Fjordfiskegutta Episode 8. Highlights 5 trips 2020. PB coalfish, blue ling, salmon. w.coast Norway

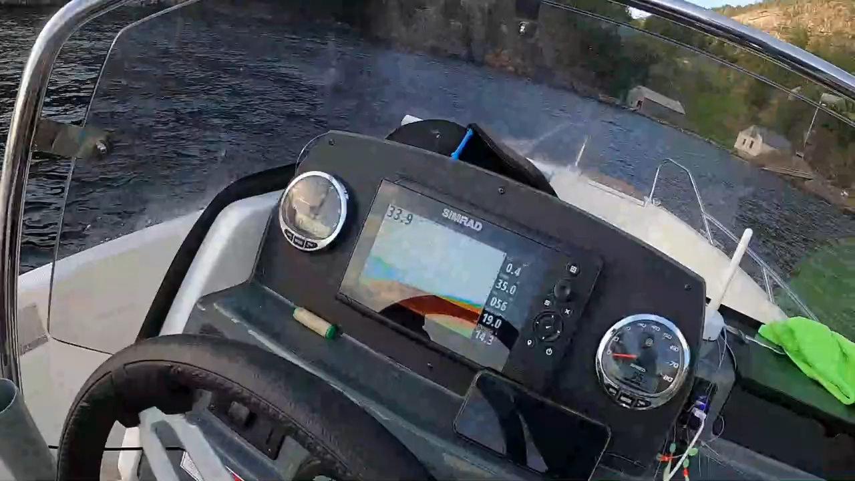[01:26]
Bra aktivitet på ekolod da. Ja, da har han fått seg bra napp her, ser du som.